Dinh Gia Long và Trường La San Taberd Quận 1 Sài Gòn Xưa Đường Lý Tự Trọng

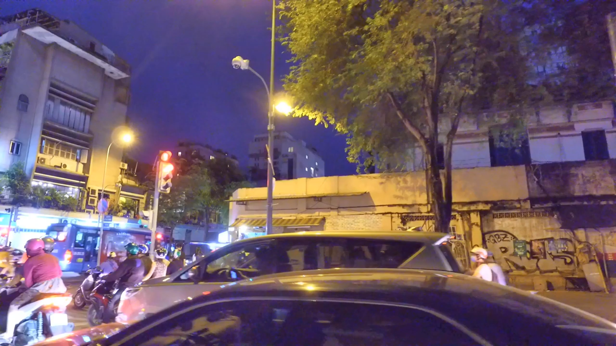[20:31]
Có một ô nhỏ nhỏ buổi sáng em thấy bán giấy cạc tông để đóng thùng, và buổi tối em thấy có bánh mì